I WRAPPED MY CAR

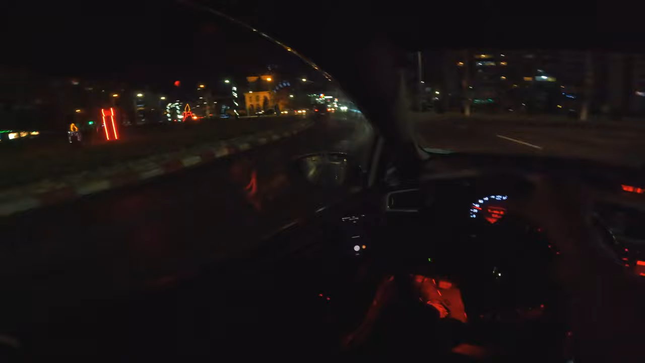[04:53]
I don't know, feels wrong.
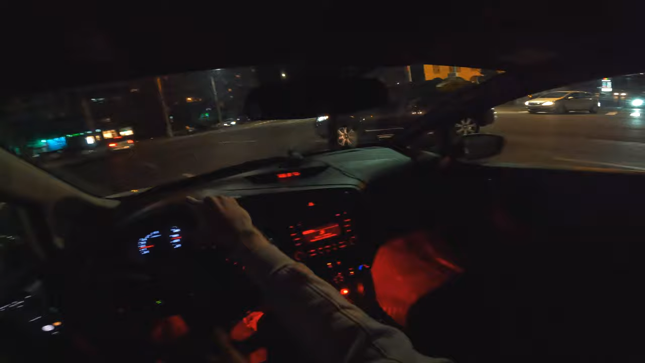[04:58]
stupid freaking people. So that is why I don't do stupid shit when there are people around. Let's say a 95% of the time I drive chill, and the 5% is just absolute guilt because I can't. I have to have some fun. I have to get the juices going in this car.